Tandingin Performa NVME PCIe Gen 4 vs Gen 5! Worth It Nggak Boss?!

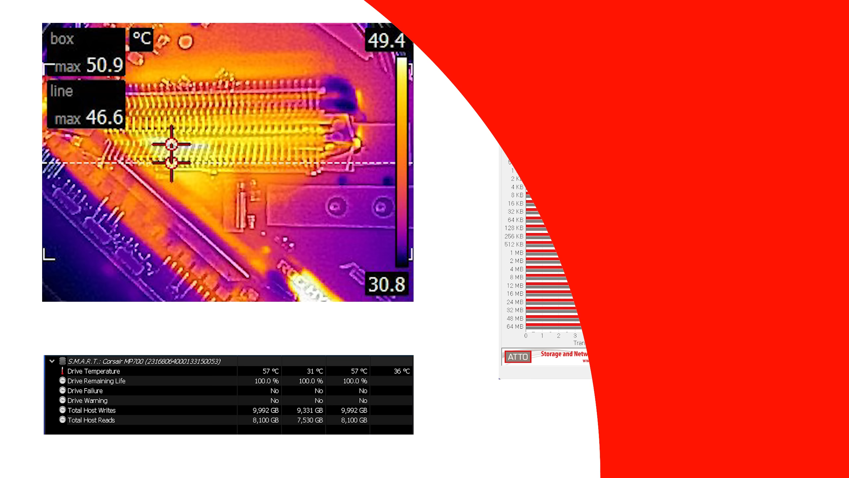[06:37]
On screen: scale top 49.4°C, scale bottom 30.8°C
suhu maksimal yang bisa di-dry itu di 50,9 derajat Celcius dan kita bisa cek performa di pengujian ATO untuk read dan write-nya itu cukup rapi dan nggak kelihatan ada indikasi Thermal Throttling